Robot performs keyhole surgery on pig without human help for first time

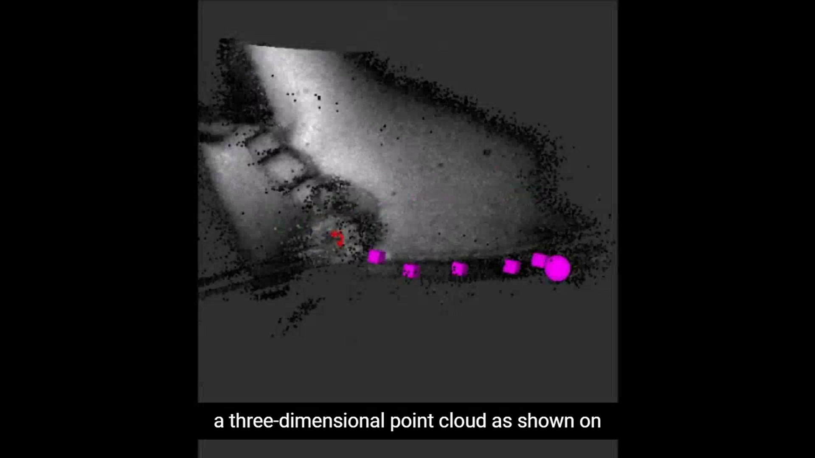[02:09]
When a surgical plan is not consistent with a three-dimensional point cloud as shown on the front wall of this tissue, the surgeon initiates a replanning algorithm to
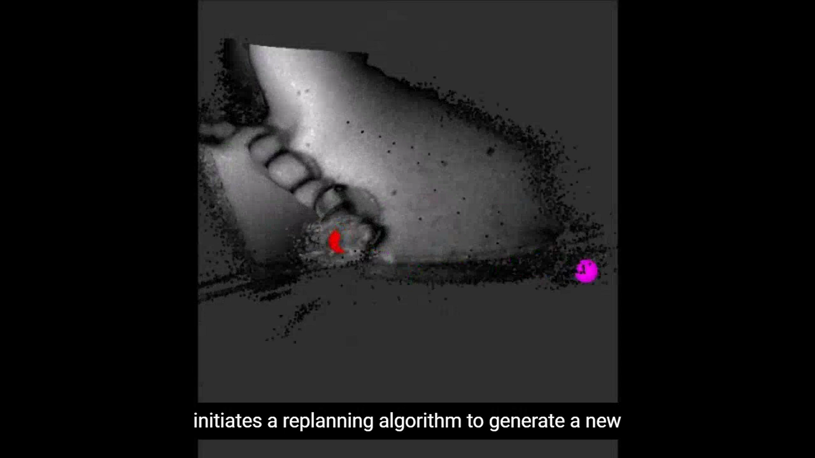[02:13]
generate a new point cloud with corresponding surgical plan.